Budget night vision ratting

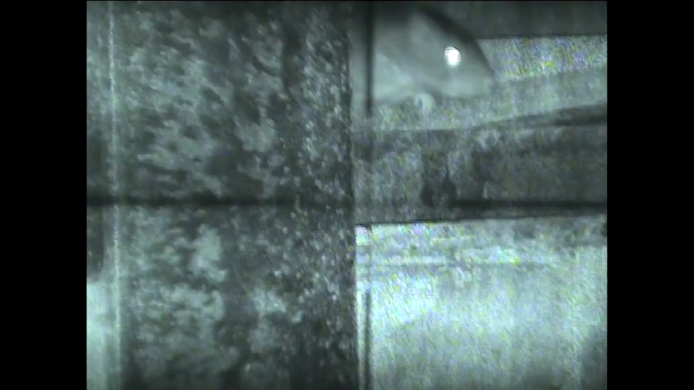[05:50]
Oh, there it is. Oh, there is. Oh, go on, my pet.
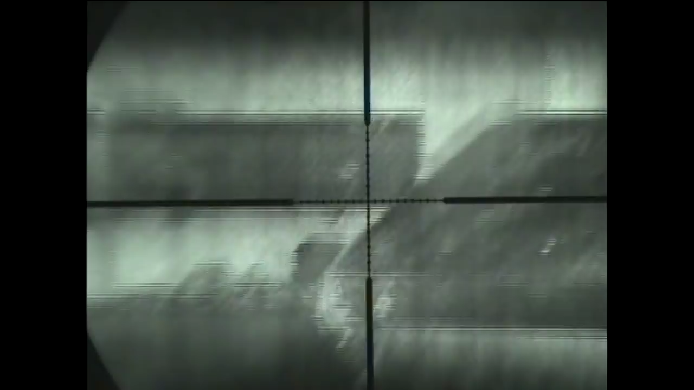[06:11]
Oh, you mean? Have it there, the big one. Have it, have it.
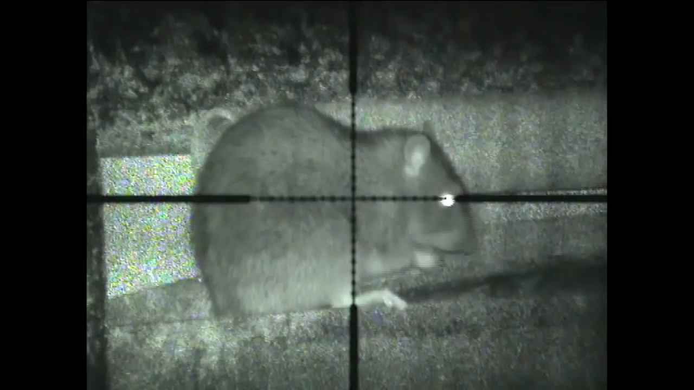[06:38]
Righty. It is. Oh. You missed it.
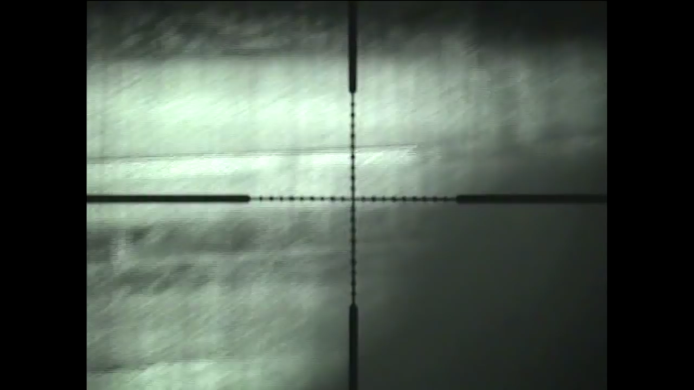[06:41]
That went straight through that crow. Where is it then?
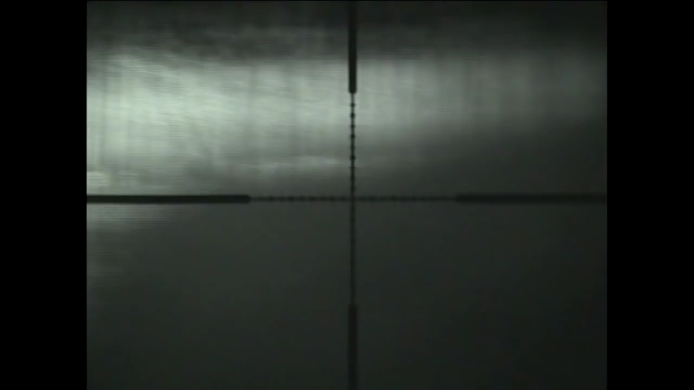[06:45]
Well, it's the other one. Down. There's lefty, left. Right.
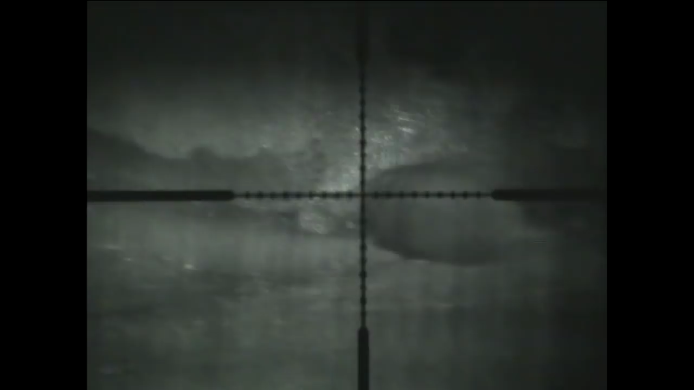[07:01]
I see the pellet go. There's loads of there's two there, don't we? They'll come back out later. Yeah, leave them. They come out for that sequel. How about that then? What, on top of the sea? No, down, there. Right in the middle of the camera. I can't. Up. Oh, you remember where it is? Up.
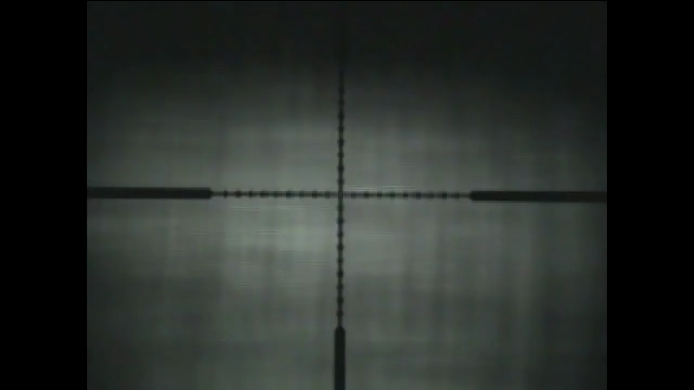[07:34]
Wait. Right fast then, right fast. Whoa. Stop. Up. Skip. There. Over there. See him.